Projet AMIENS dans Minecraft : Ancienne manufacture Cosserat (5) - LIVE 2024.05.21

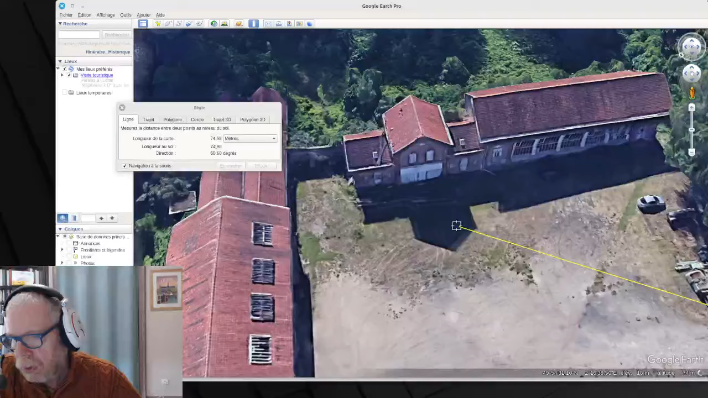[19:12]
Hop, hop. Je vais remesurer le truc parce que j'ai un doute sur la longueur. Comment dire? Ça fait dans les 20 mètres.
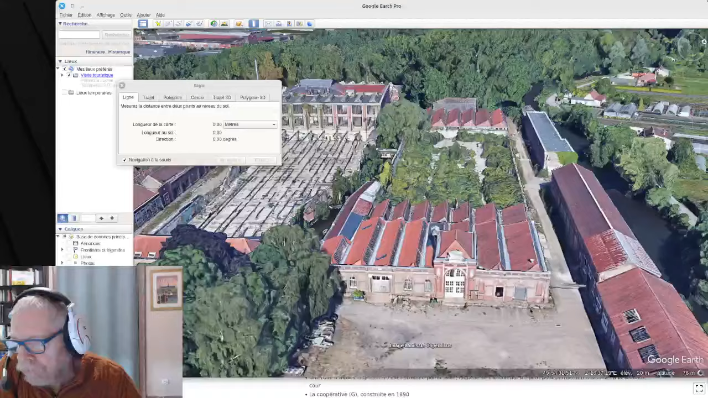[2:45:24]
Il me semble qu'avec C, on avait fait des toits. Je sais plus si c'est dans ce coin-là.
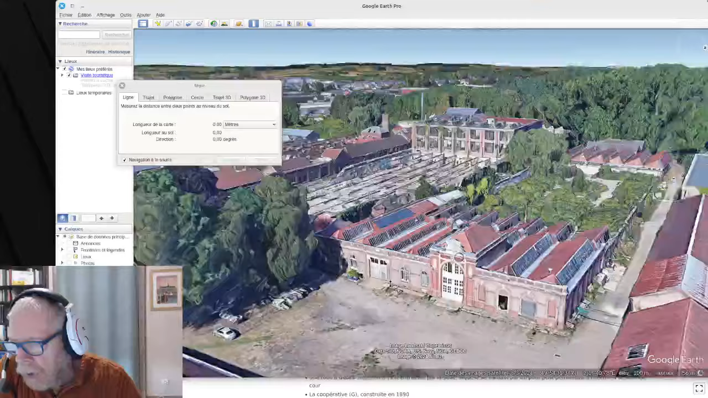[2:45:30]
Puis là, ça sera en bloc parce que là, c'est du verre. Là, c'est en verre et là, c'est de la tôle.